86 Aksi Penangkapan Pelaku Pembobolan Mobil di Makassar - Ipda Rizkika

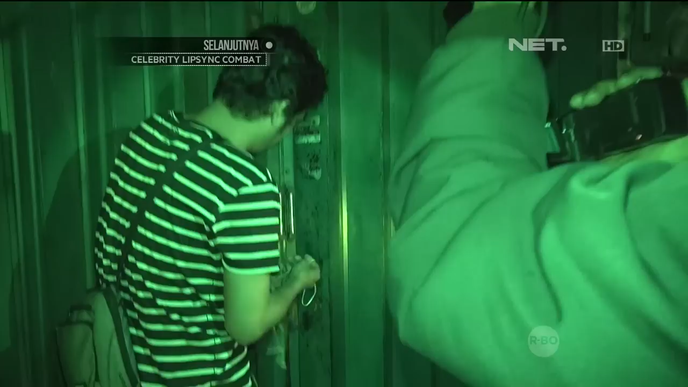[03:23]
Iya, supaya tidak keluar. Iya, ini pecah dulu, turunkan dulu. Nyala lampunya, ternyata di pecah kaca mobil.
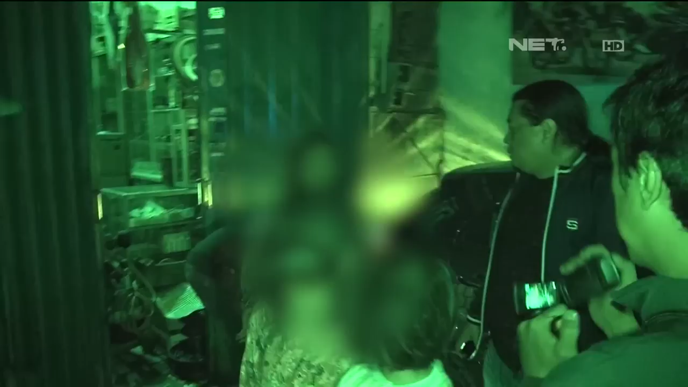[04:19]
Lampu-lampu jadi menyala untuk kita lewat tadi. Iya, untung tahu.
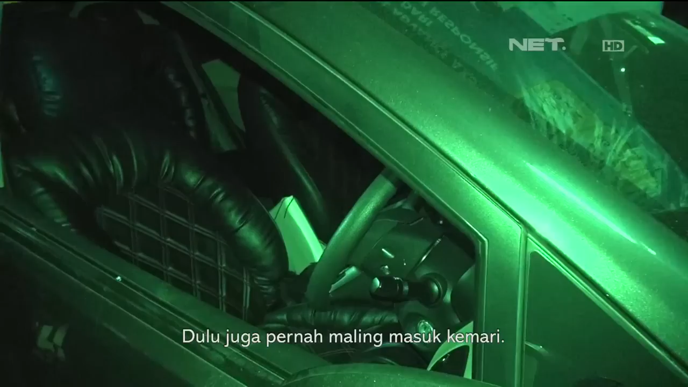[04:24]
Tapi bang, kemarin juga dulu pernah masuk sini juga. Iya, pernah masuk ada maling. Tunggu, lewat sini kan pergi sholat tadi kan.